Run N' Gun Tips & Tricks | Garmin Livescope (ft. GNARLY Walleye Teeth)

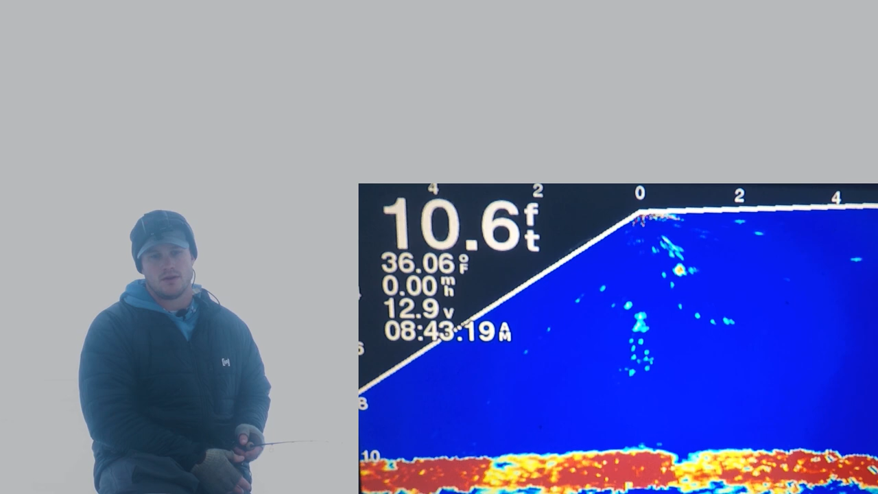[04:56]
On screen: depth 10.6 ft, water 36.06°F
Wasn't a giant, but oh, either way, that's a killer. Missing fish is never fun. Brought it up, felt like I got pretty good hooks into it. Oh, it might be back. Oh, if it is, it's gotta be a pike.
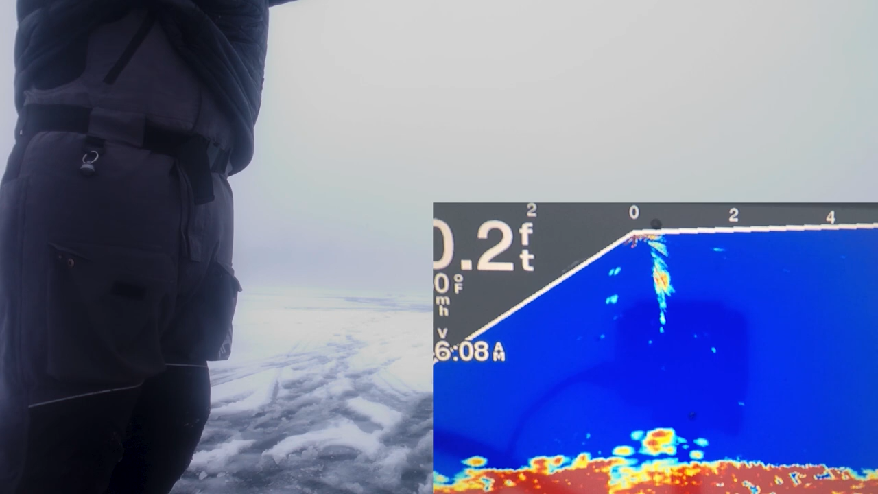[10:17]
Ooh, got something coming in higher. Oh, that's big.
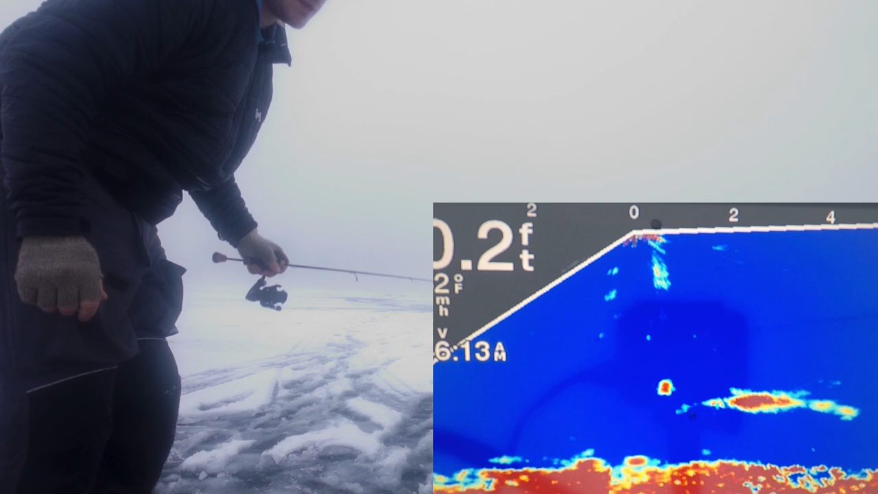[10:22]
No! No, no, no, that was a big fish. Oh, come back. That was huge. Oh, there, it's coming back. It's coming back. It's coming back. Oh, that's a pike for sure.
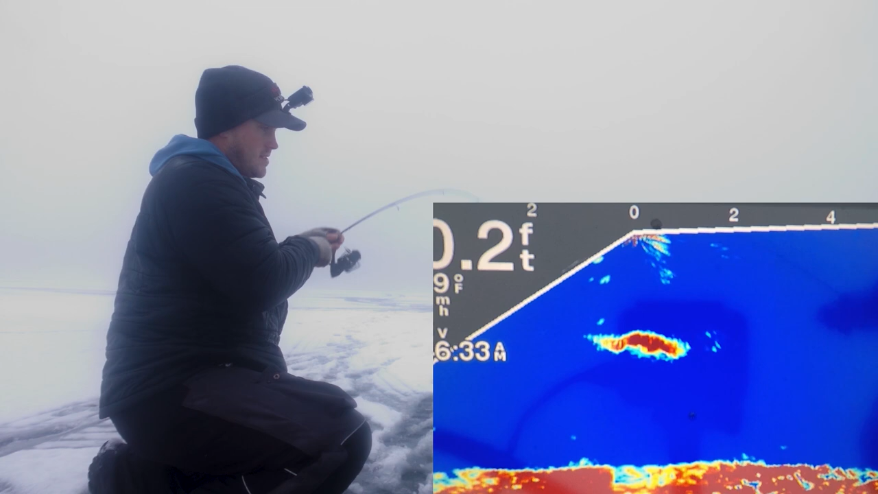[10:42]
Yeah, this may be a ride. I need to loosen it.
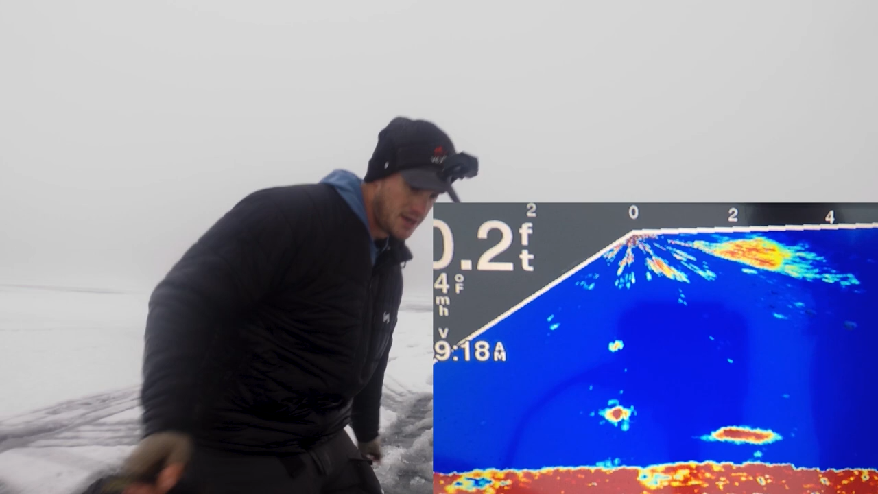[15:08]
I bet that one spooked when I set down my rod, didn't it?